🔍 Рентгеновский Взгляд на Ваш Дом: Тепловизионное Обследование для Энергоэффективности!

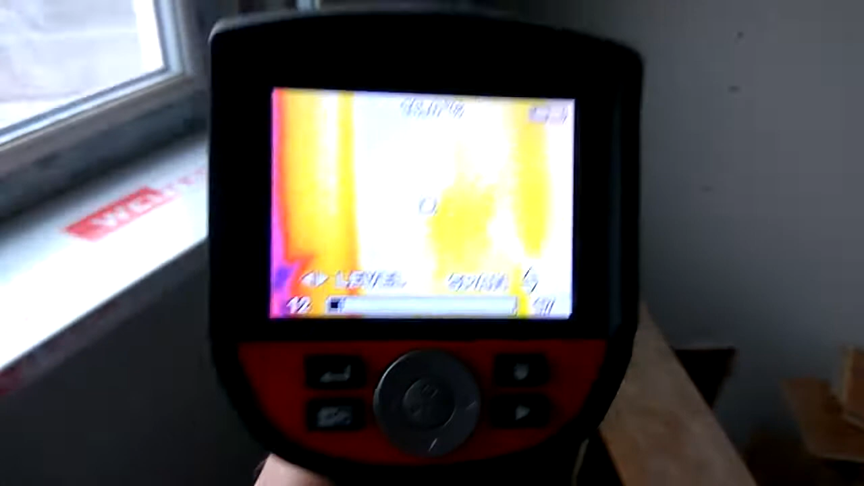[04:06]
И она присутствует. То есть, мы это фиксируем в тепловизор.
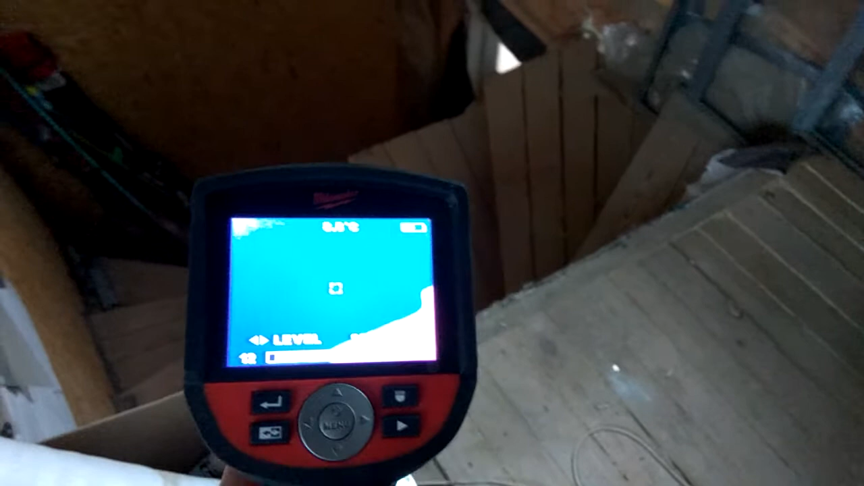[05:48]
Здесь тамбура у нас нету. Дверь не герметичная.
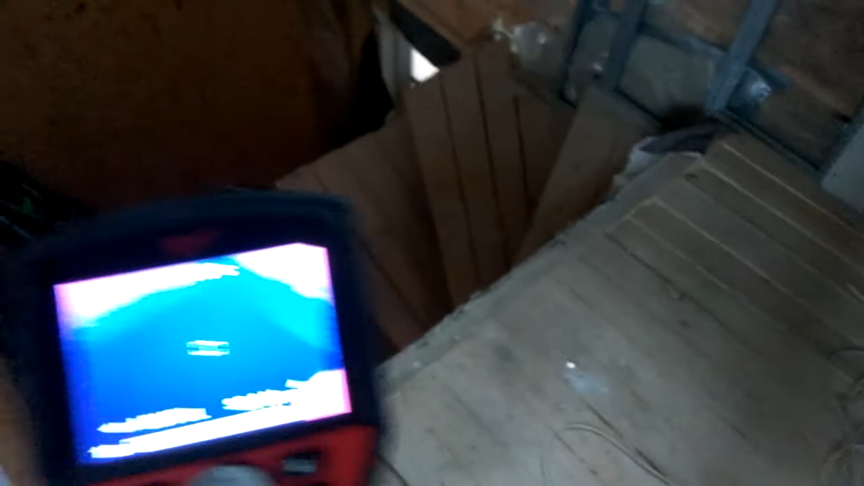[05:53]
Разница между температурой
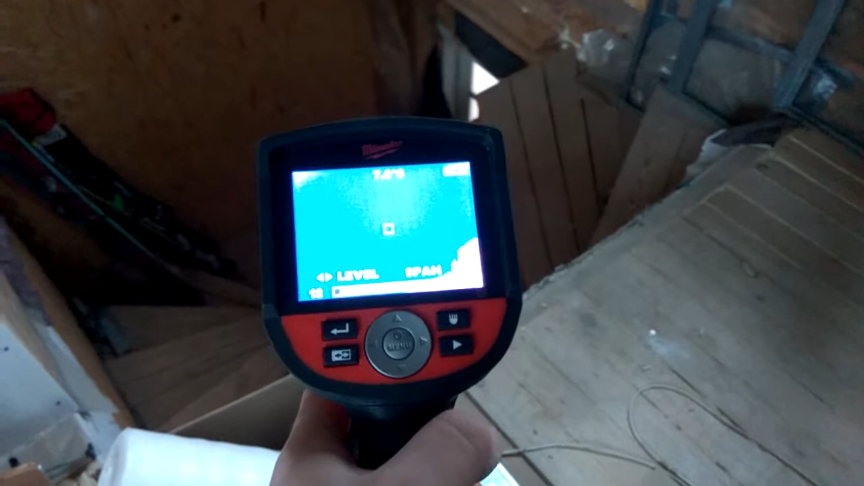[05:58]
в этом месте и температурой в доме общей около 10 градусов.
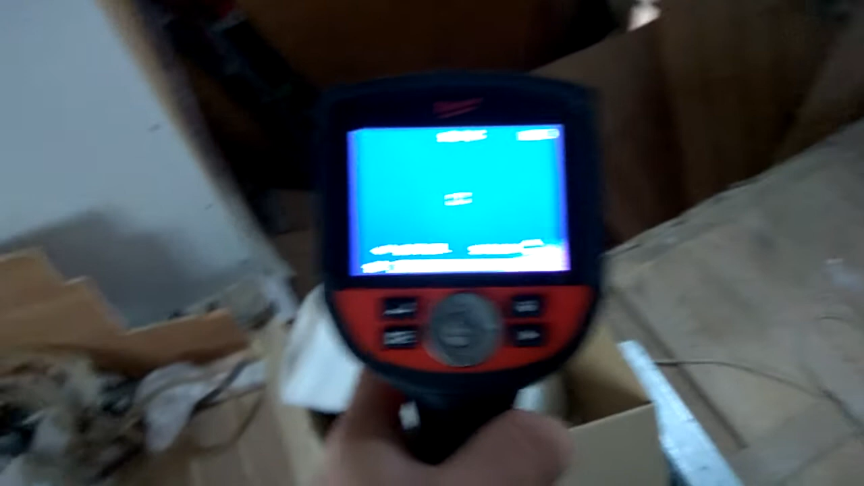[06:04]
Что значительно больше допустимых пределов.
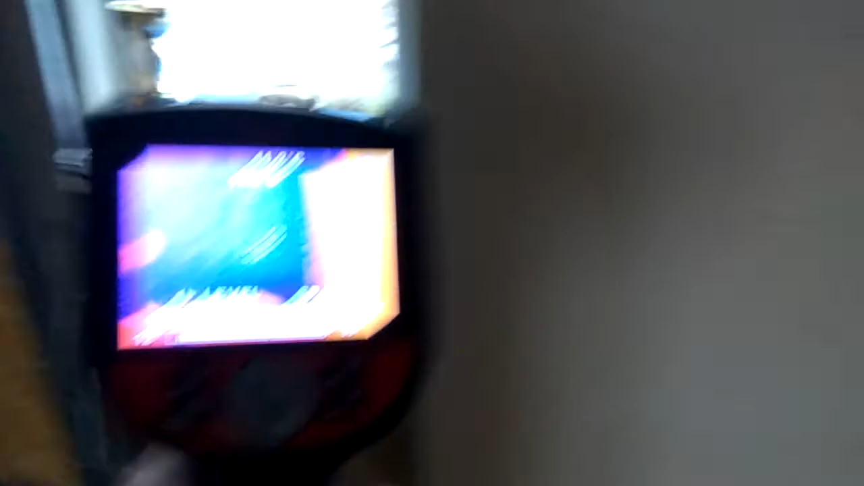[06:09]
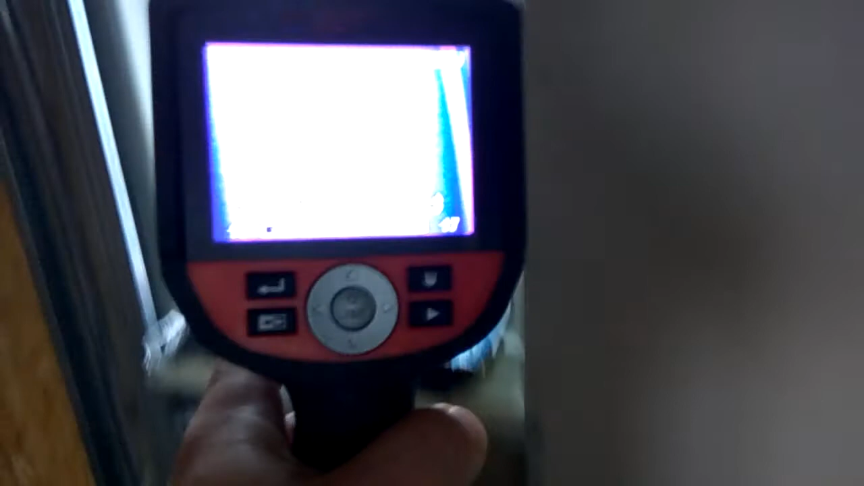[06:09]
Вот у нас осталось старое окно из старого дома.
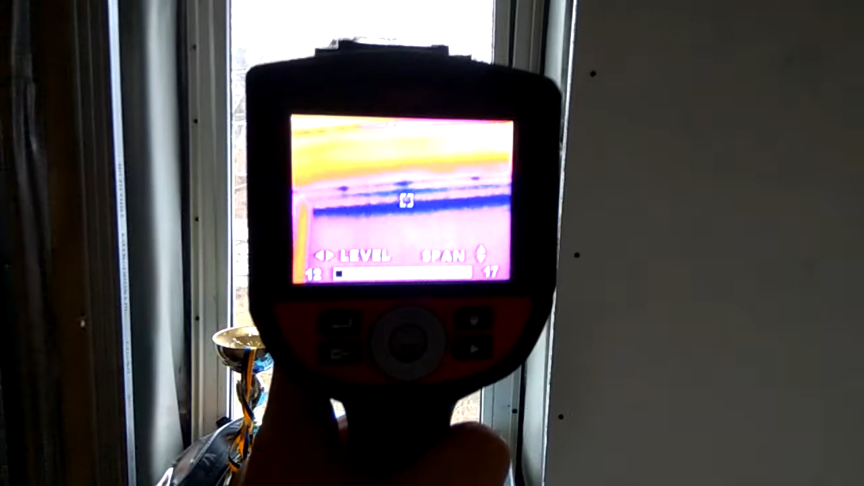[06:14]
Стеклопакет здесь обычный однокамерный.
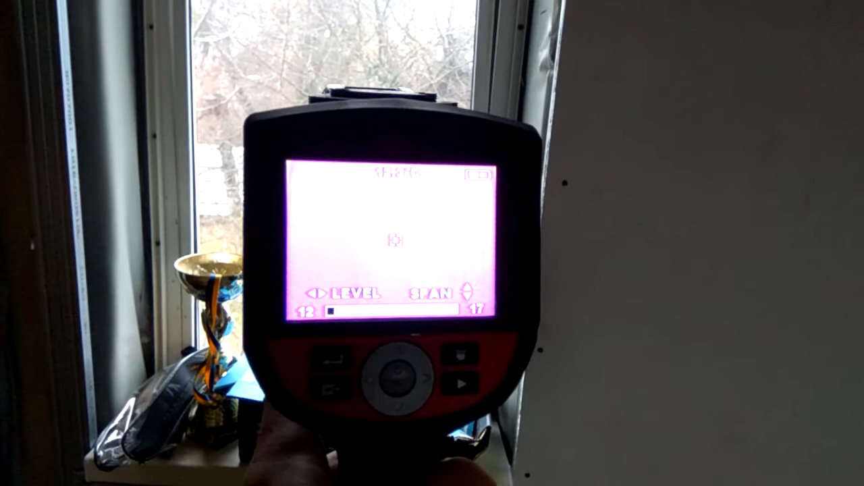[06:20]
Температура на стеклопакете 12 градусов тепла.
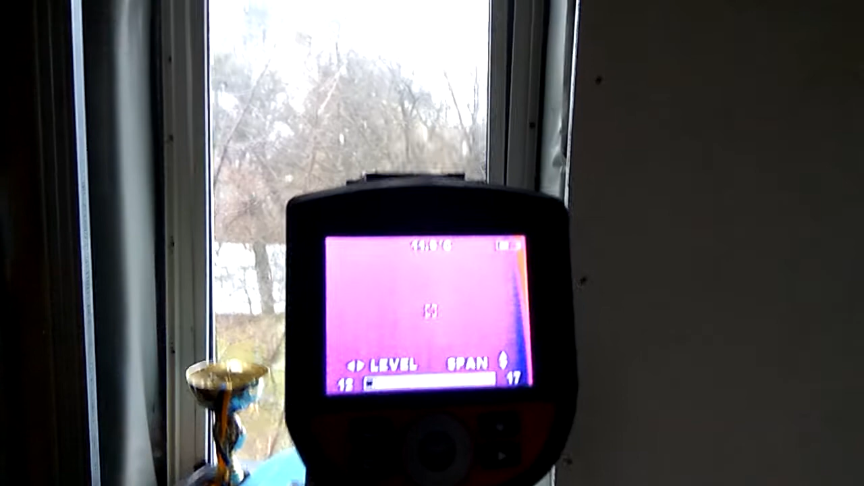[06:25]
Мы рекомендуем его заменить на энергоэффективный.
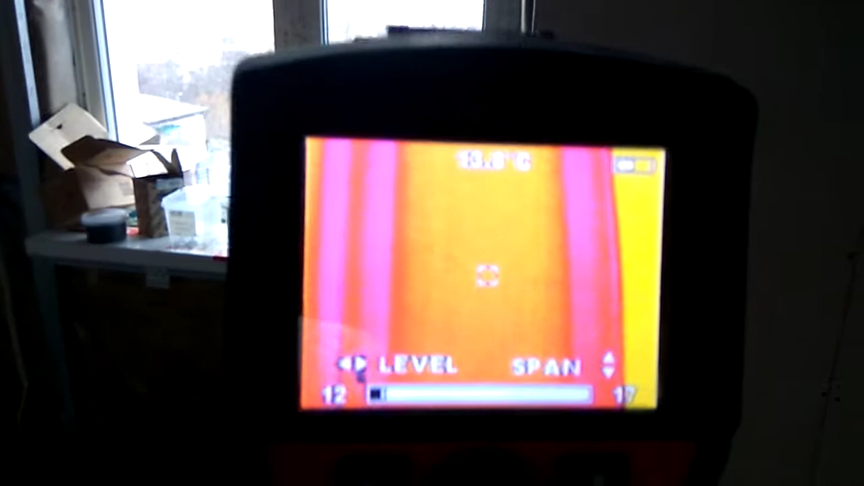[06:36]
И на нем температура уже 13,6 градусов.
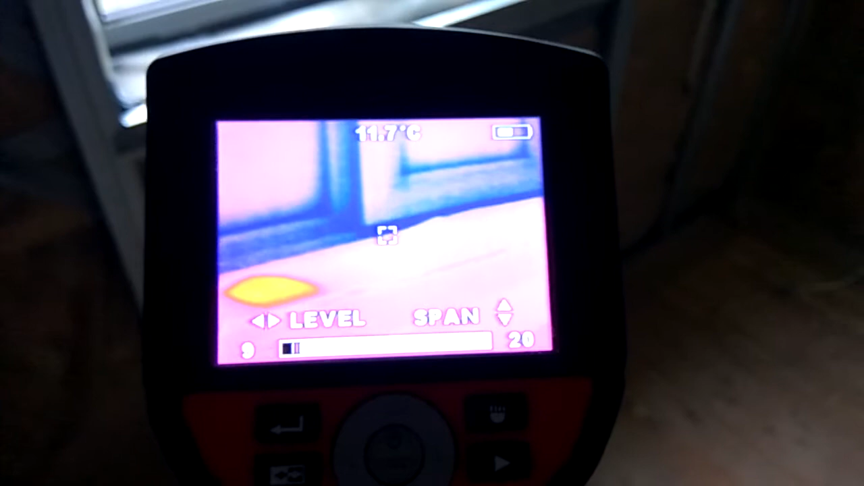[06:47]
Также в тепловизорах хорошо видны проблемы с регулировкой окон.
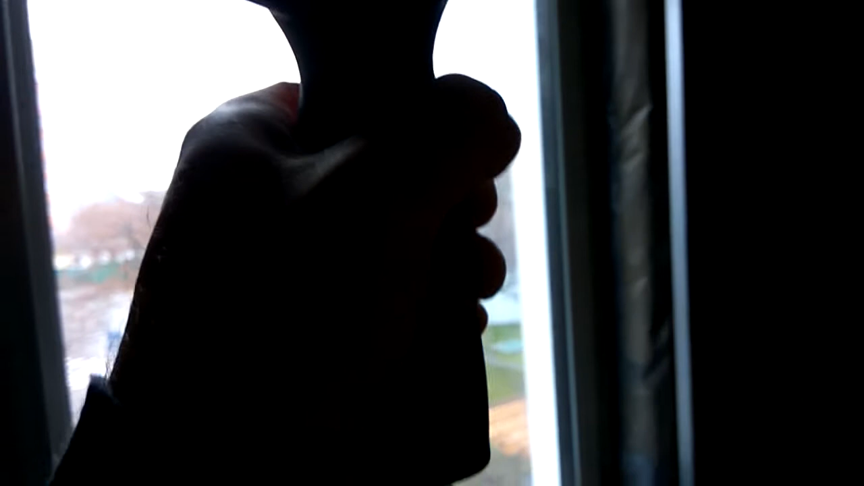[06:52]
Это тоже все фиксируется в отчете.
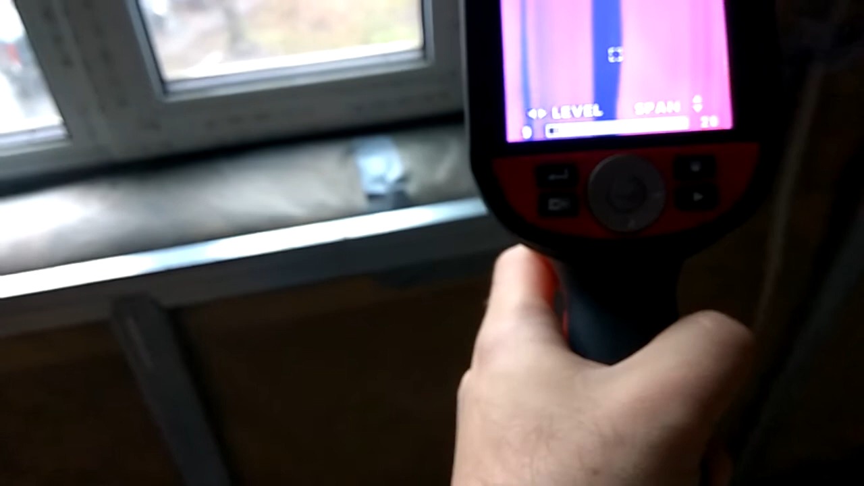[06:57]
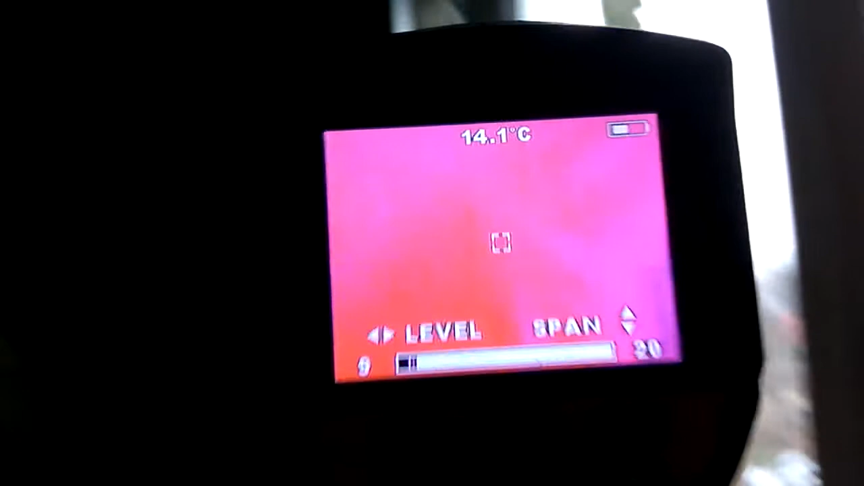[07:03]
On screen: spot 14.1°C
В данном случае все более-менее хорошо.